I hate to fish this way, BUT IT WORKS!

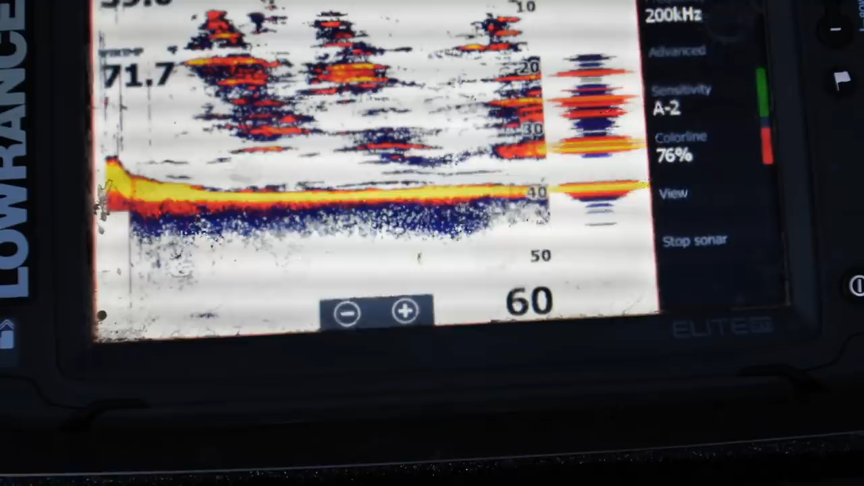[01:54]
now dag I think those are a mix of trees and some other sort of fish in there but that's a lot of stuff going on we're on a main lake point 38 feet of water and there's a little ledge out here so we're gonna we're gonna dangle one up you
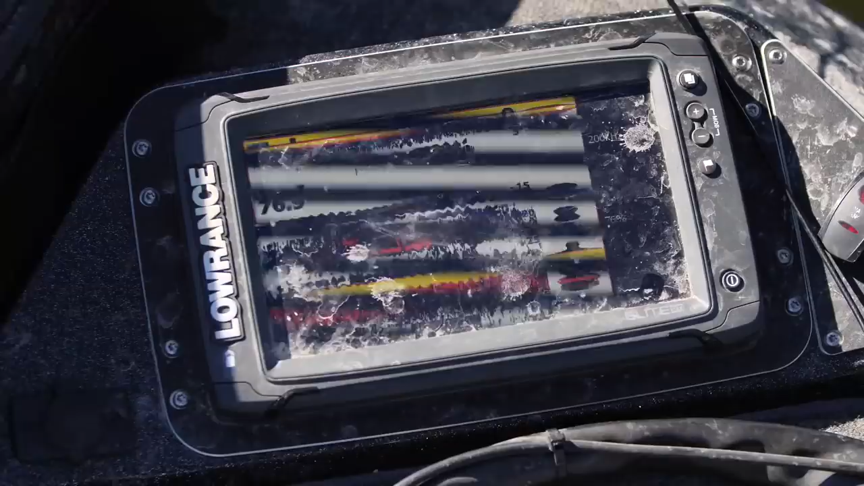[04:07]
what we're seeing is these fish are just kind of glued
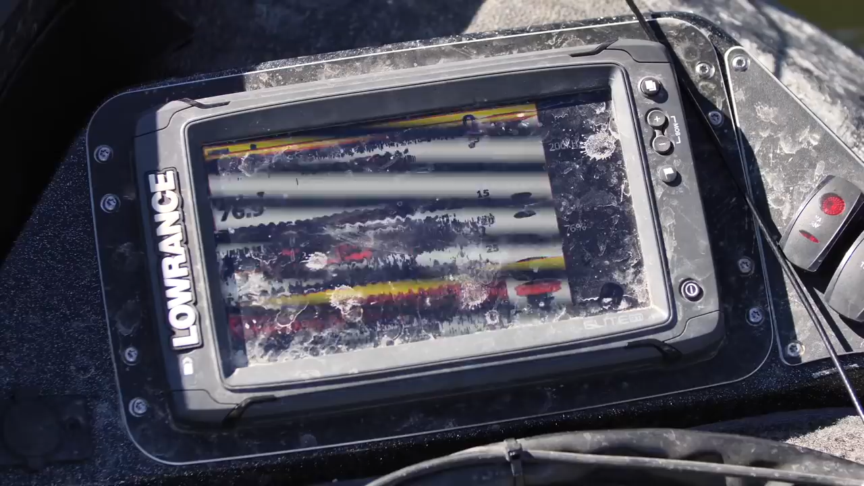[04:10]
to the bottom there a lot of them are there's some that are kind of roaming up shallow but they really don't seem to be eating
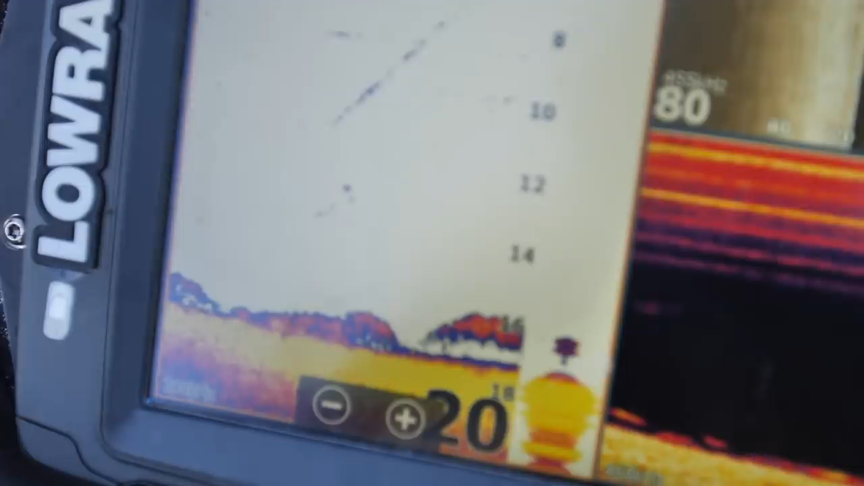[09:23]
fish all up on the graph but they're not that big or they don't want to bite it's been the problem we're gonna change regions other side of the lake deep
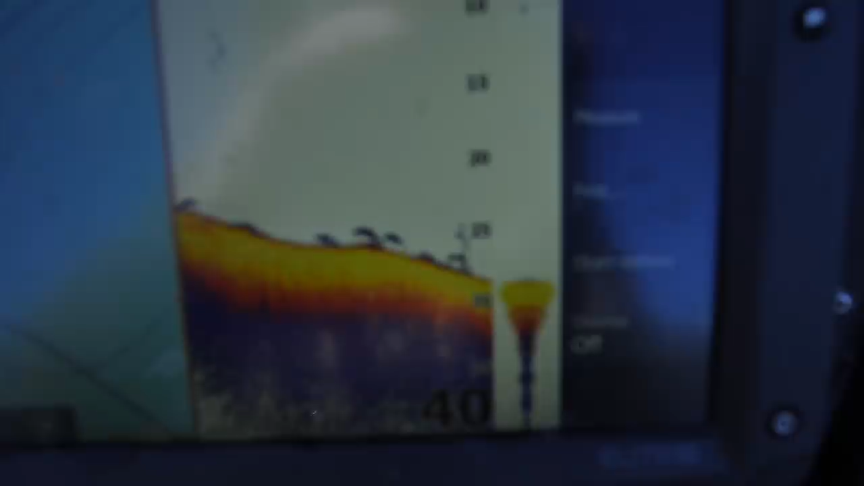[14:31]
doing their bass sort of thing that they like to
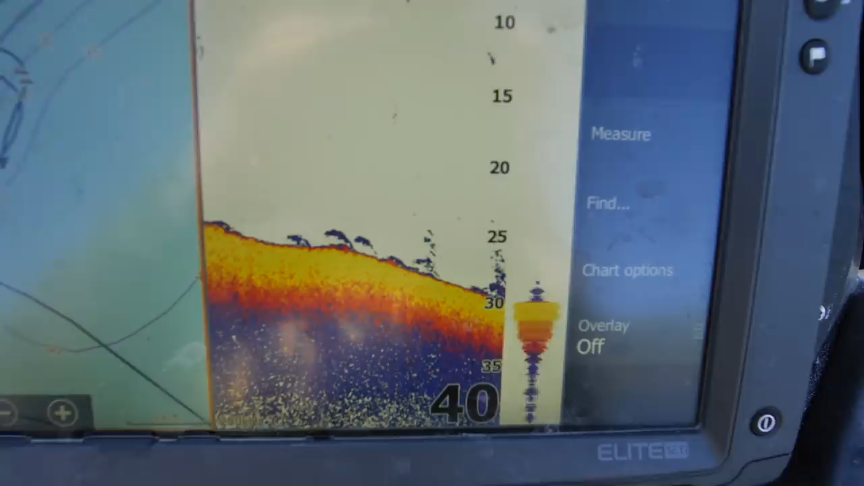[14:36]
do just hanging on that little ledge there oh man i really wish y'all that all those fish were like four pounds